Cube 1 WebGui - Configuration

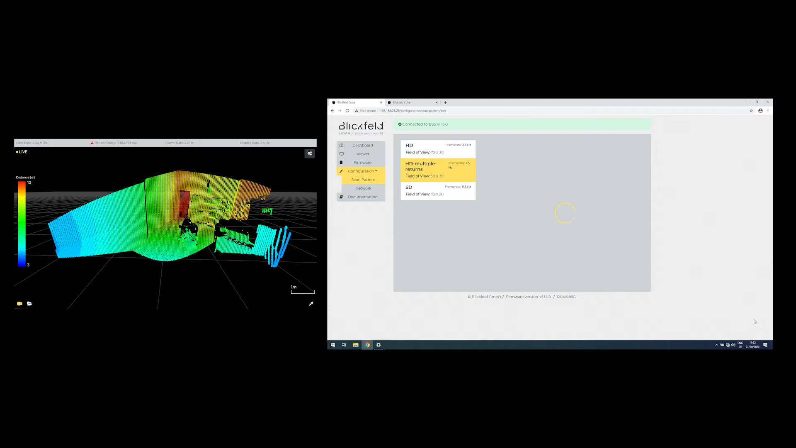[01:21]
The number of scan lines can be configured. A higher number of scan lines results in a more high-resolution point cloud image while reducing the frame rate simultaneously.
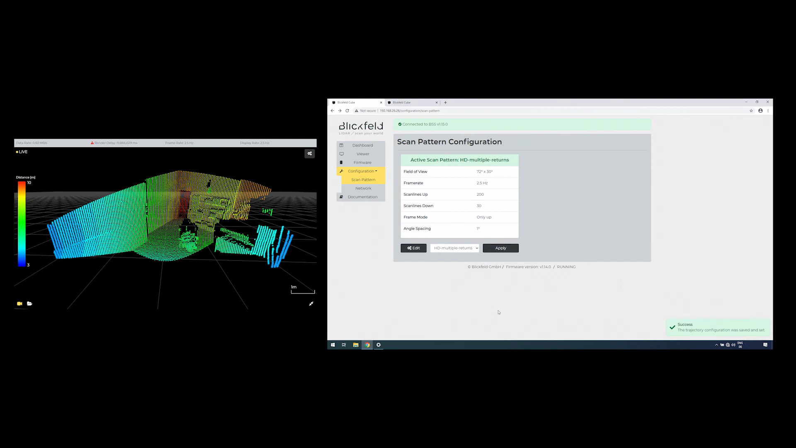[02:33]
shift the angle spacing so that every point is between two points of the first line when looking at it horizontally, resulting in a vertical zigzag pulse pattern.
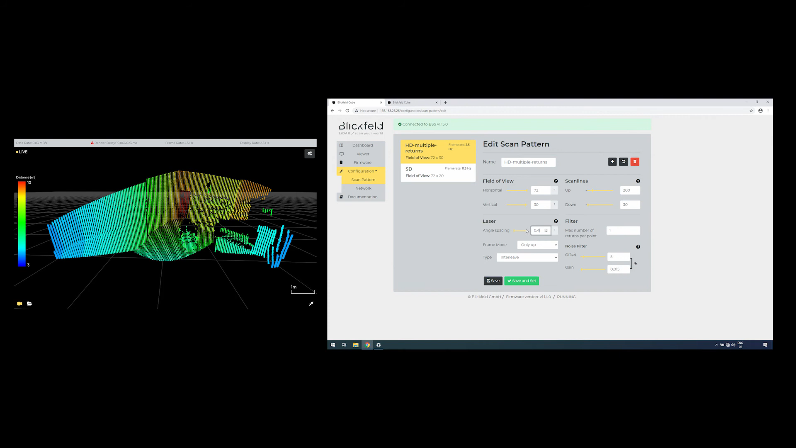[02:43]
A pulse can be reflected by more than one object if they are aligned at a close to similar axis and the pulse only partially hits the closer object.
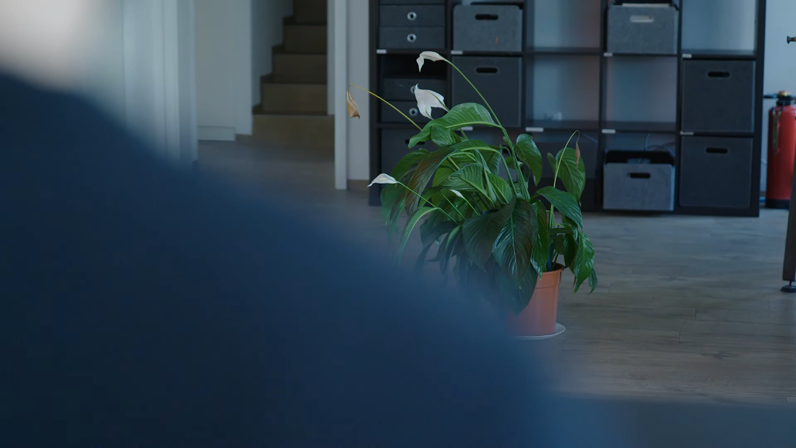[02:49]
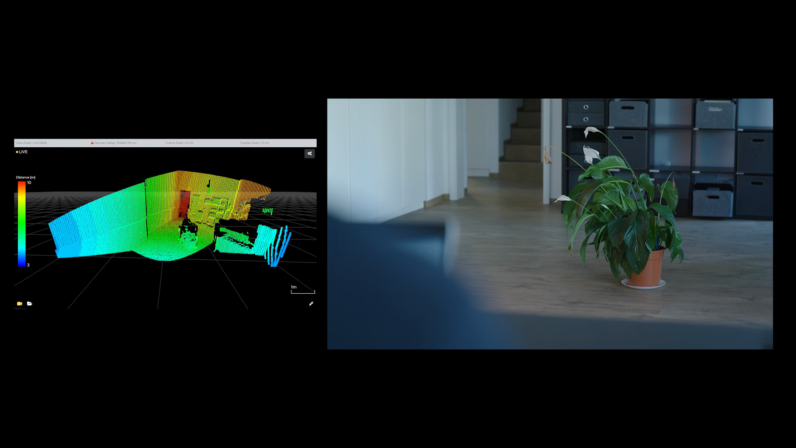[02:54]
This is especially the case for objects that are farther away from the sensor since the laser beam diverges with distance. The detection of these reflections is called multiple return.
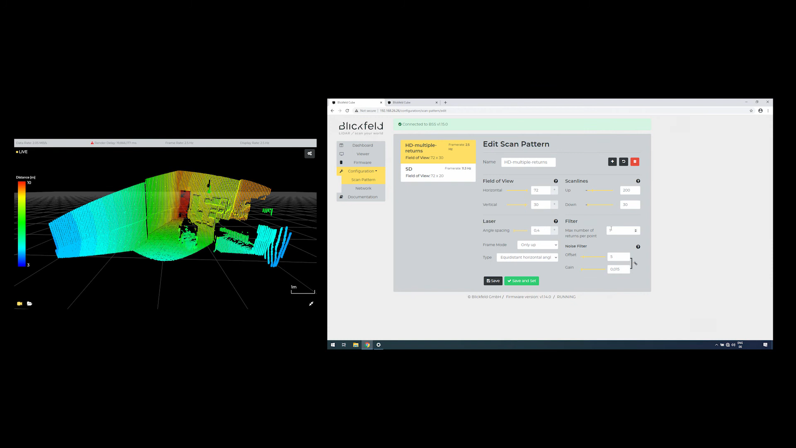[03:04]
The maximum number of returns can be defined. This setting helps you see through semi-transparent or past partly occluded objects like plants.
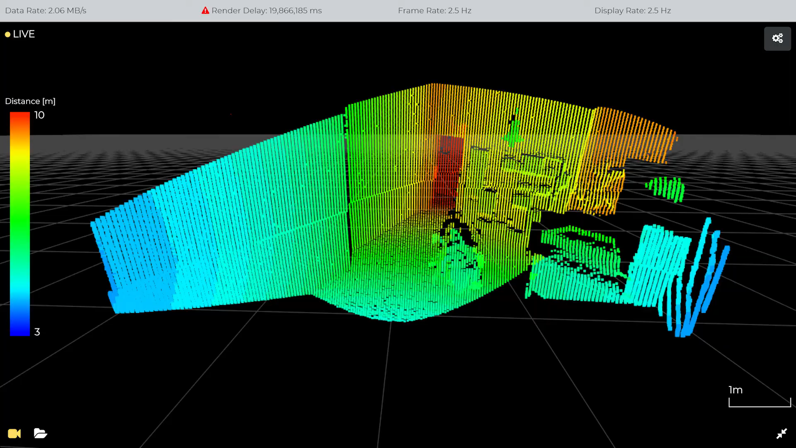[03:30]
your chosen parameters to the device and record the next point cloud with this scan pattern.